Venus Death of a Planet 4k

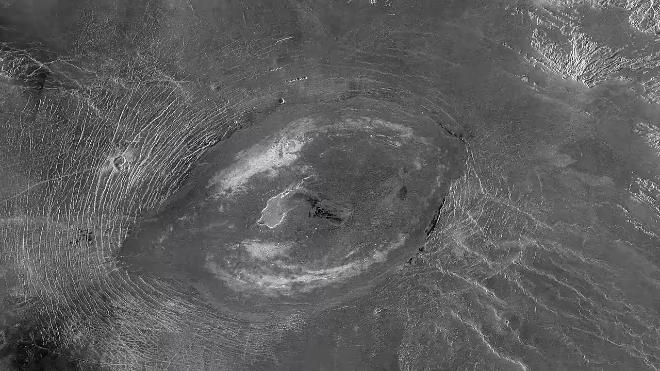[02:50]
But when you look at the Magellan imagery and you see this bewildering array of volcanic forms and flows and bizarre and interesting canyons
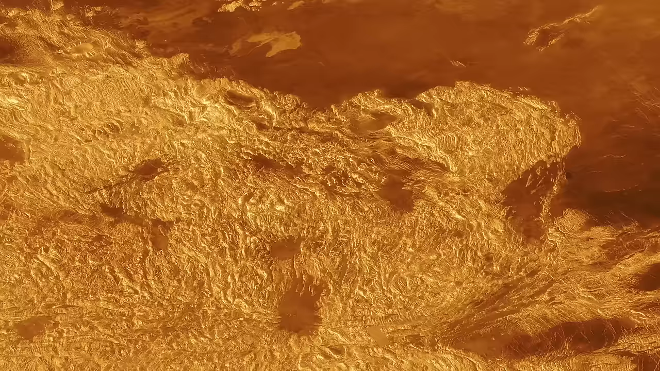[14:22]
That's where I want to go, is to these areas,
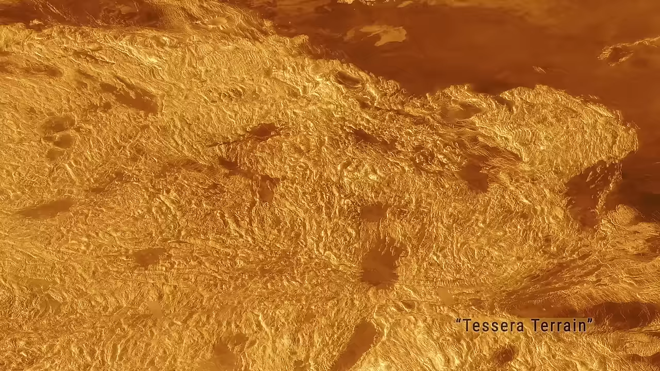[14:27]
which are called tessera terrain because of their tile-like appearance.
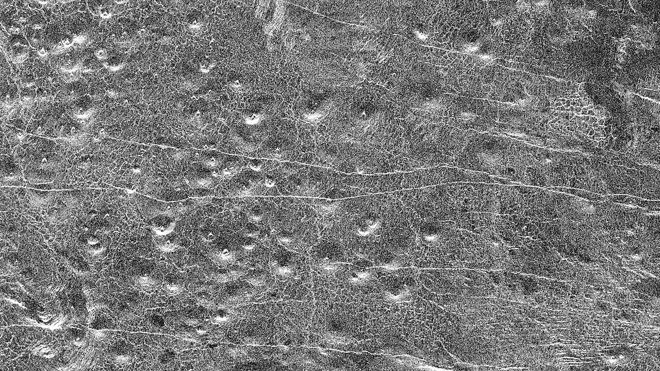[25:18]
Most of the surface of Venus is actually covered by volcanoes and several different types of volcanoes.
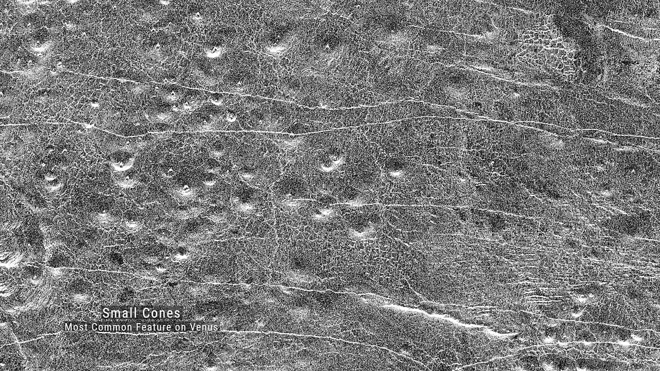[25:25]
From the smallest things that we can measure in the radar data, which is about 100 meters per pixel, to huge lava flows,
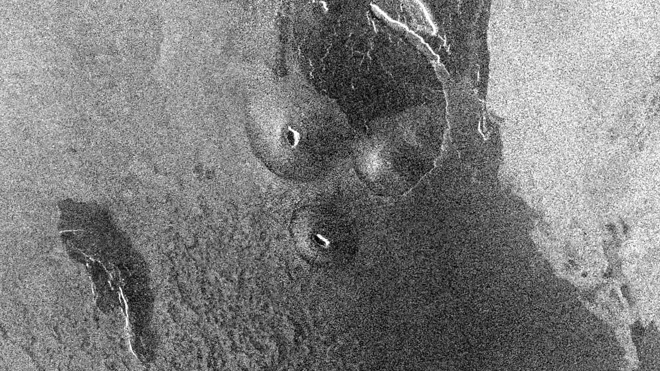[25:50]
The Magellan mission documented a zoo of volcano types.
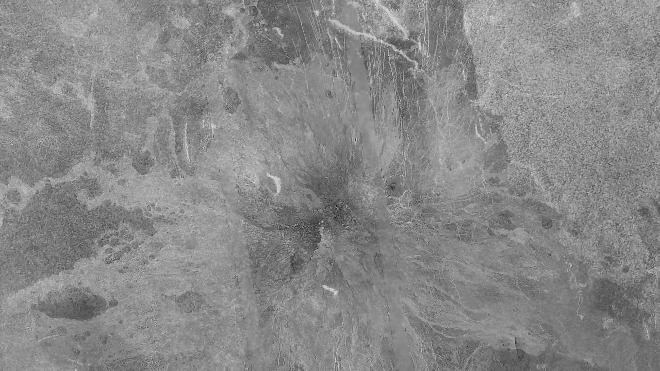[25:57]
Venus has some shield volcanoes.
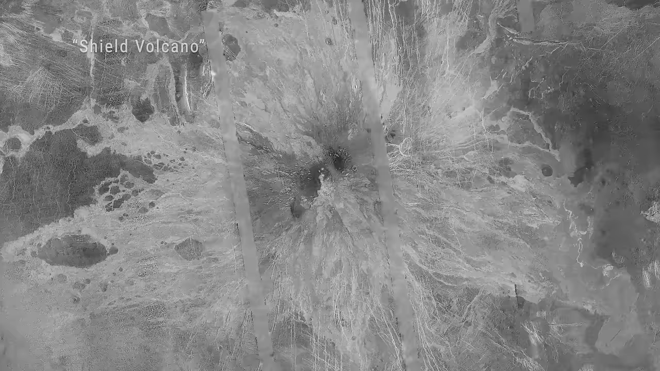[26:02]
Shield volcanoes have low slopes and
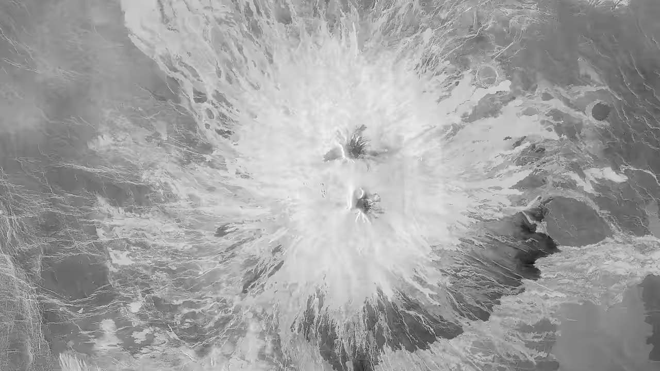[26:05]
they look like warrior shields laid on the ground. That's where the name came from. In fact, it came from Iceland.